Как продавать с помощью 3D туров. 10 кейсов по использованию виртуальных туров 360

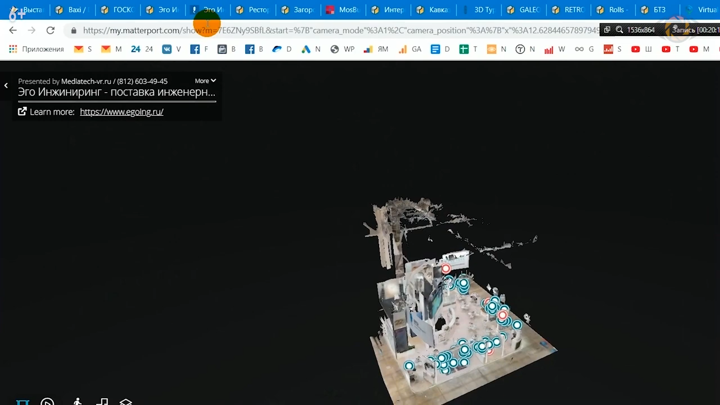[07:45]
Пожалуйста, мы оказались прямо именно здесь. Это называется ракурсная ссылка.
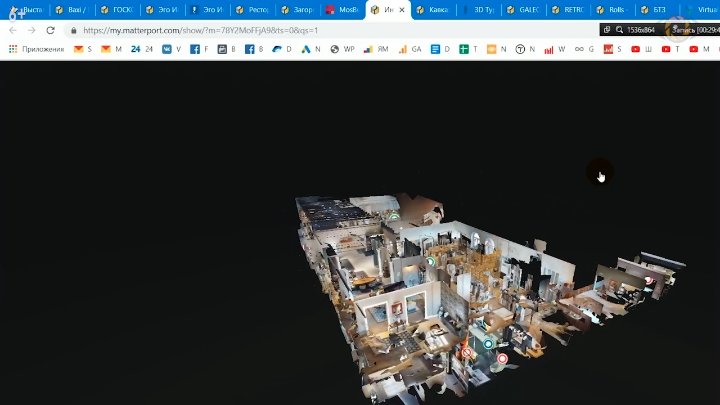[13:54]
Огромный интерьерный салон «Аквариус» в Санкт-Петербурге, прекрасный, 2000 метров. Этот тур мы сделали за 48 часов под ключ.
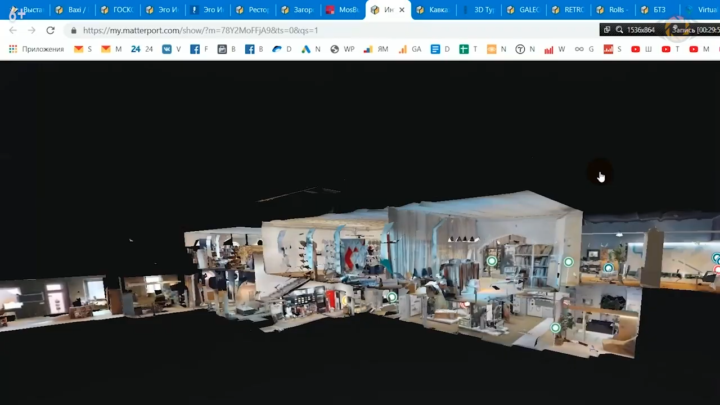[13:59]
У нас была задача максимально, как говорится, сделать качественное, максимально быстро.
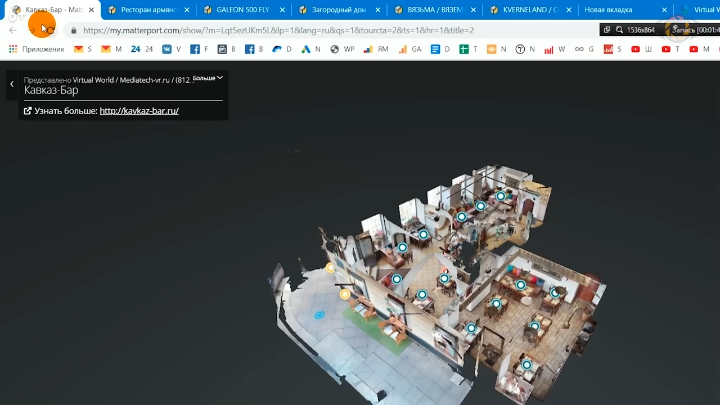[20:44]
заходим в пространство и уже путешествуем по нему. Посетителю очень удобно использовать такую тур для цели выбора и места,
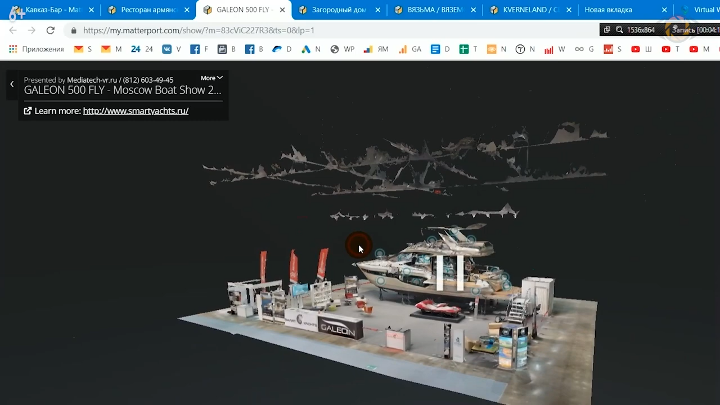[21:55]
Мы сделали виртуальный тур по яхте.
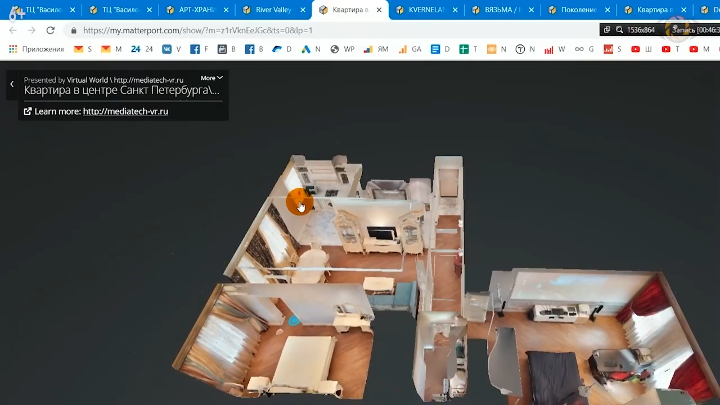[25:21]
Вот смотрите, прекрасная модель квартиры. Заходим, исследуем пространство.
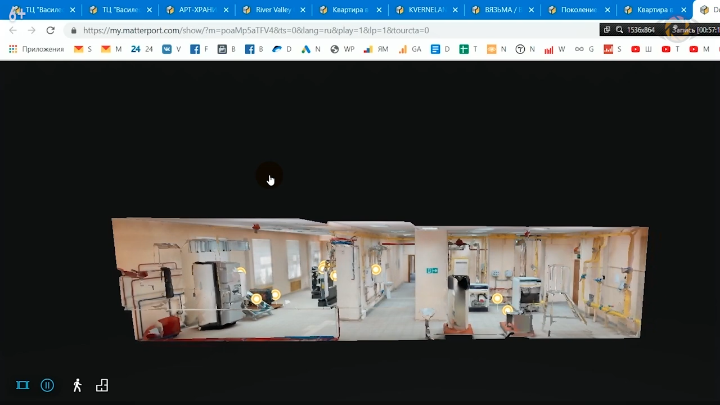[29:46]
Прекрасная европейская компания, английская, 350 лет компания, занимается выпуском системы отопления, котлов, автоматики.
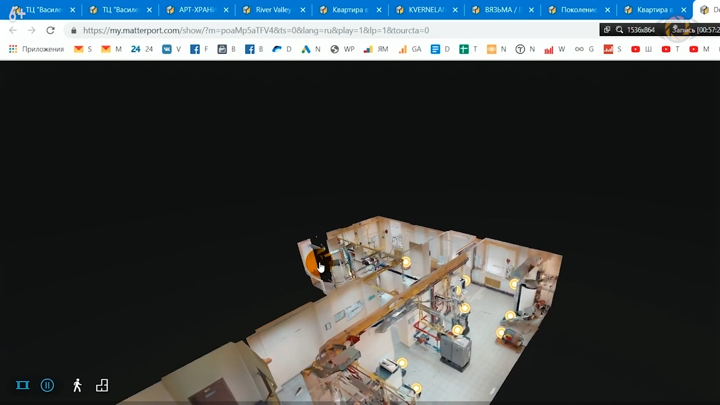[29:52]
Познакомились на выставке, ей очень понравился наш продукт. Кстати, мы уже его показывали, это как раз вот модели с котлами на выставке.
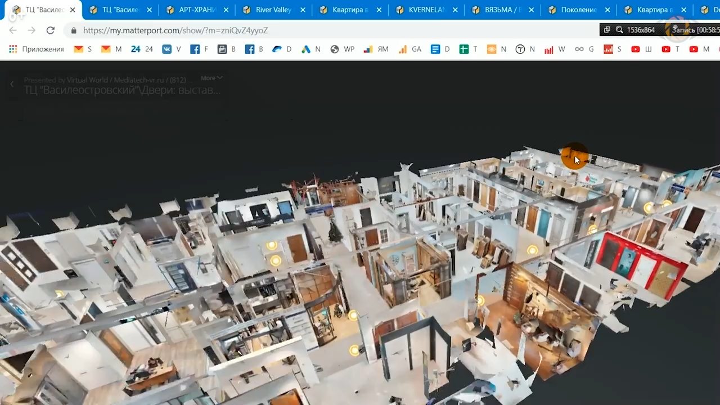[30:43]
И вот мы, например, залетели в начало зала и пошли гулять. И вот мы, например, видим, что около каждого отдела есть интерактивная метка.
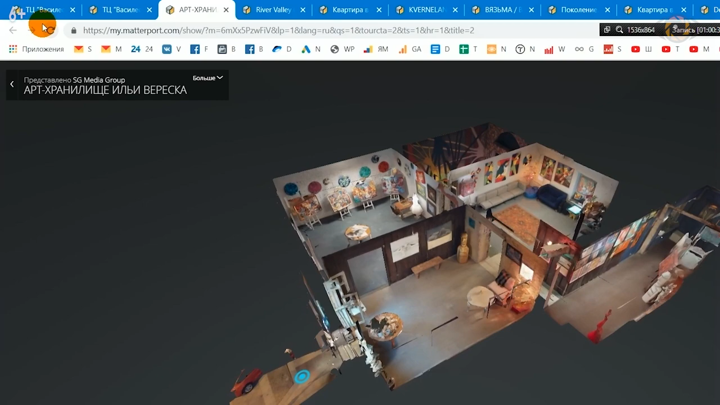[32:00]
Это последний этаж старого фона, старого здания. Там у него картина галерея. Он так нам помогает, он говорит, понять, куда нам нужно двигать.
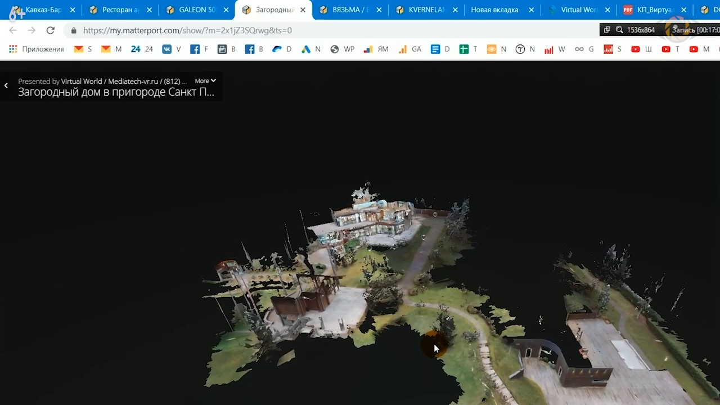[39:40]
Пожалуйста, прекрасный пример, как можно красиво снять ландшафт загородного участка, коттеджного поселка, чего угодно.
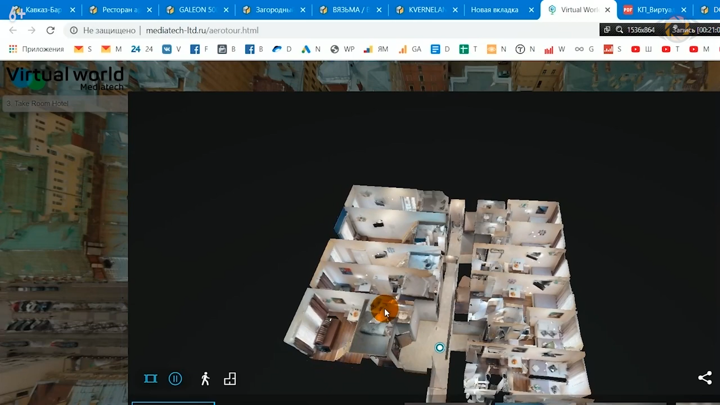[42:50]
новый открывшийся в Петербурге, проходим по всем номерам, и у нас здесь тоже есть своя одна уникальная ссылка, вот, пожалуйста, поделиться. Мы ее сохраняем у себя, и у нас есть конкретная ссылка именно этого объекта, этого отеля.